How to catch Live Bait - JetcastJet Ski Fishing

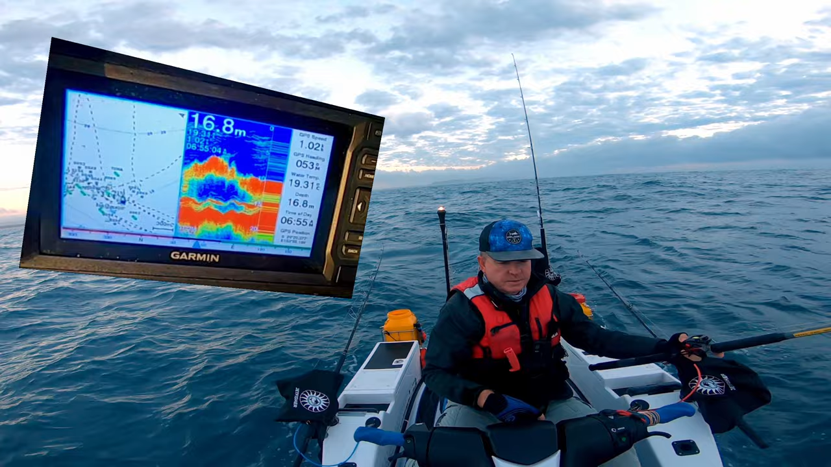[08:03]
On screen: depth 16.8 m
they come up like a cloud of um a yellow cloud and sometimes if there's a lot of them you'll actually get like a red a red sort of section in the middle where it's very dense here we go this is interesting i wonder if that's something other than bait fish it's almost snapperish that one